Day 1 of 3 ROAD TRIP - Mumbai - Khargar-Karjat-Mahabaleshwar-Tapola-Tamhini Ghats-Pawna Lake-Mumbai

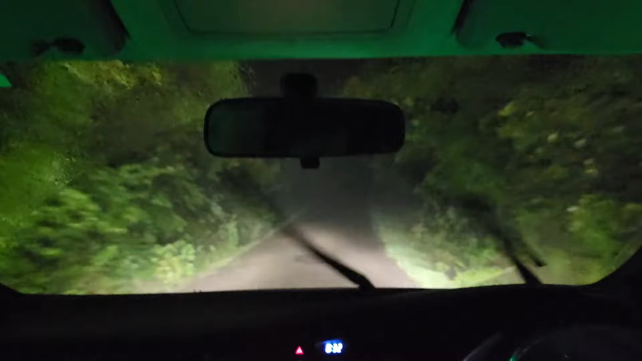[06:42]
As you can see, the time now is 8:35, and the roads are getting narrower. We are going on above the mountains, and there was fog. I do not know if it's fog or a mist.